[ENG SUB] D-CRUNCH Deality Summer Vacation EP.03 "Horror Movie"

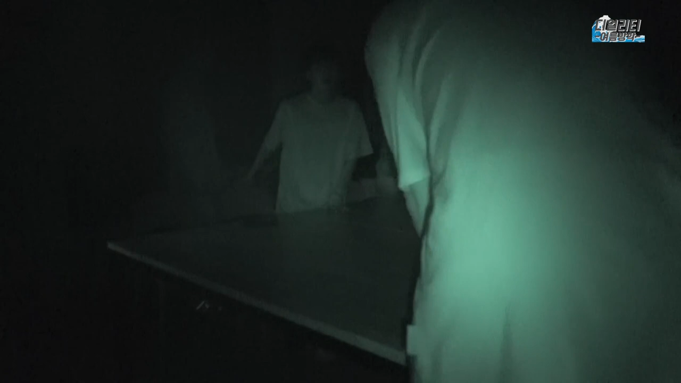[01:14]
진짜? 아, 야 밖에 뭐예요? 오. 야, 저 창문은 뭐야? 아 저 뭐야? 저 아, 진짜. 뭐야?
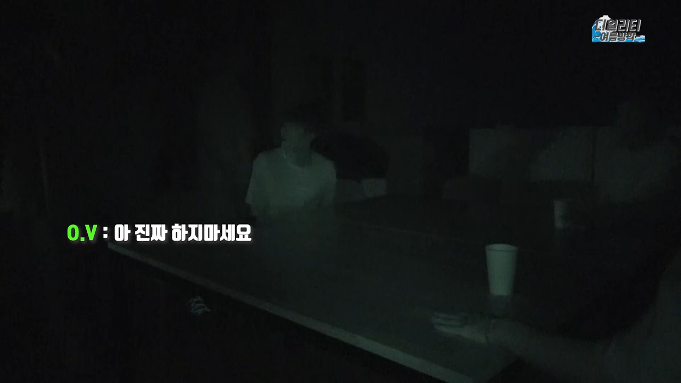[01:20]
진짜. 아 저 진짜 뭐야? 아니, 아무것도 없다. 아무것도 저 밖에 저 그림자 뭐예요?
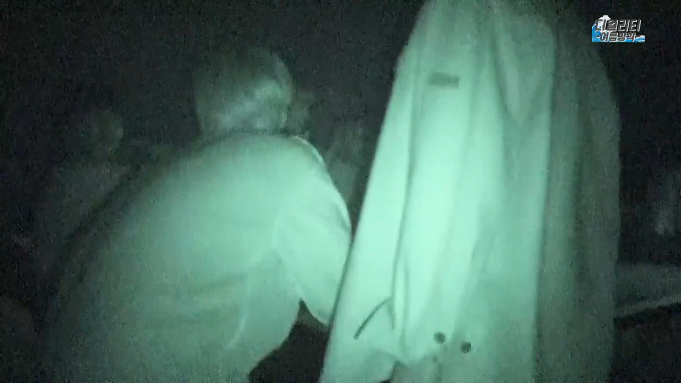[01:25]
야 사라졌어. 하지 마세요. 하지 마세요. 아직 일어나.